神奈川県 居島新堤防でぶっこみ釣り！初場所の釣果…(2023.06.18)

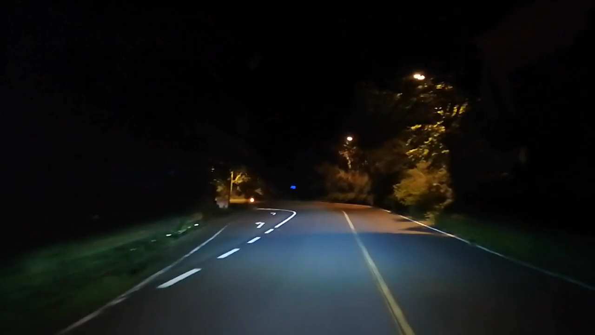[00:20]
狙いは本命でヒラメマゴチを狙いつつ、なんとなくカスザメかサカタザメなんかが釣れたらいいなという感じでやっていきたいと思います。地形としては砂地が多いらしいので、ちょっと砂地系の何かいい魚が釣れたらいいなという感じでやっていくと思います。餌は岩磯目と青磯目をメインにやっていきます。
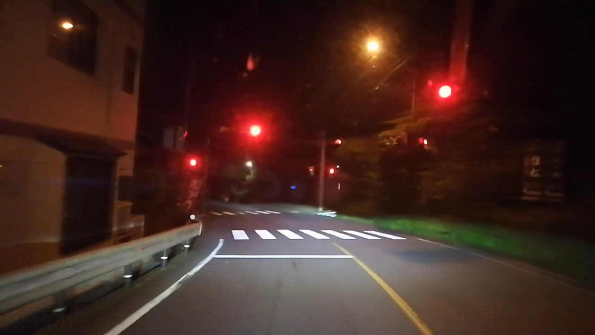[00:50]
ちなみに伊島新堤防は高部が結構釣れるらしいんで、ぶっこみ釣りをしながら裏で高部釣り楽しみたいと思います。なんとなく串本感のある交差点かなって感じですね。 2km 道なりです。
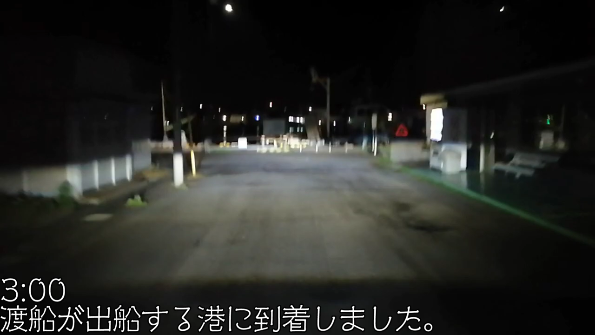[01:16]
一応ここが駐車場になるはずだ。